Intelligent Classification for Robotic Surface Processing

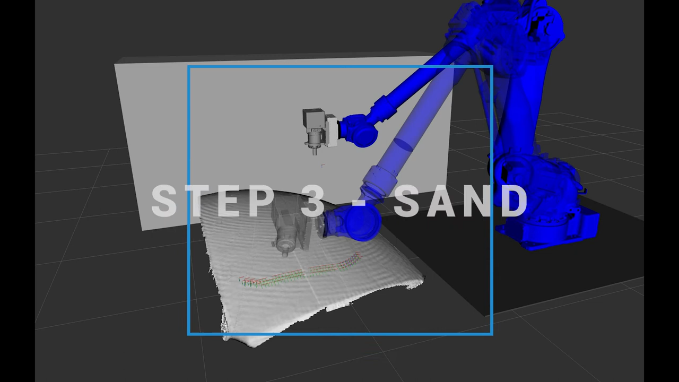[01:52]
The classifier highlights regions that are in process versus done. To maximize application and versatility,